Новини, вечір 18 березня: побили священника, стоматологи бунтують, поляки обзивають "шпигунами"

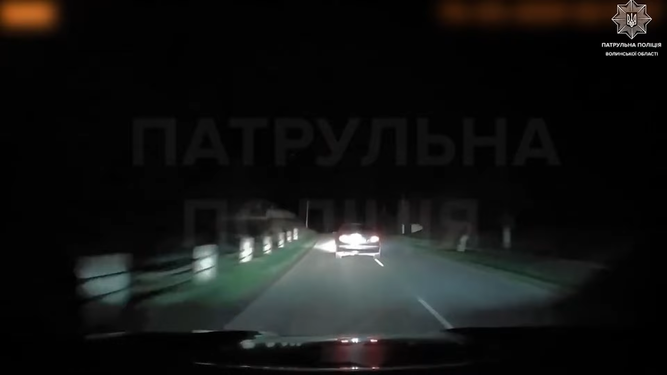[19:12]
Така автопригода трапилася цими вихідними у Луцьку. Вночі під час комендантської години патрульні вгледіли легковик БМВ. Той рухався без державного номерного знака та із вимкненими фарами. Вимогу поліцейських зупинитися керманич проігнорував. Він навпаки набрав швидкості і як наслідок врізався в дерево. Горошомахером виявився 16-річний юнак.